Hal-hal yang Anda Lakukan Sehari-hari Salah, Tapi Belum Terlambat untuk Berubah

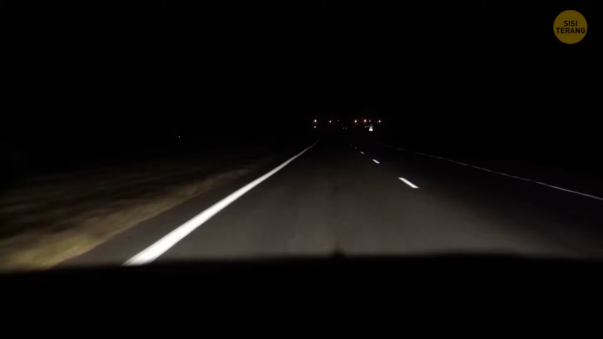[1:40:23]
jenis cahaya yang mengenai mobil dan nentuin waktu yang paling pas untuk nyalain lampu jauh meski